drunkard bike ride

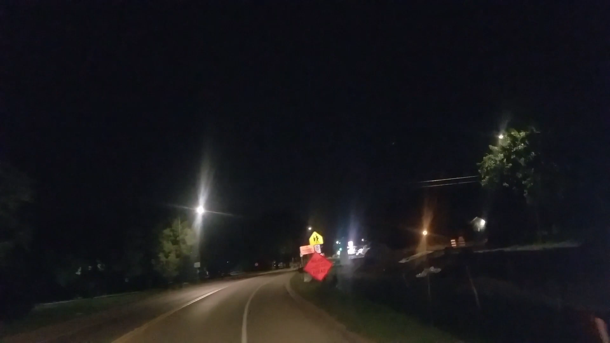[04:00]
more road construction typical Minnesota shit I'm surprised nothing is on fire we can't forget to see you
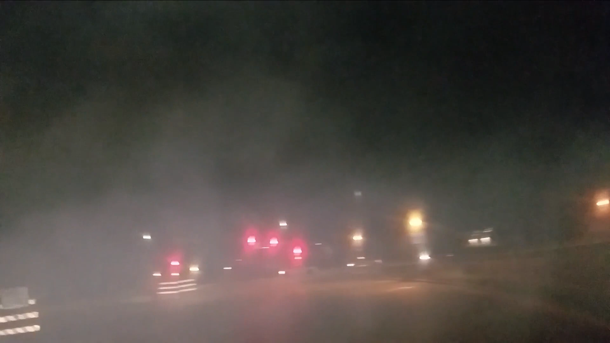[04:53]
ah more red lights what do i do not listen breaking the law breaking the law oh more assholes on four wheels what do i do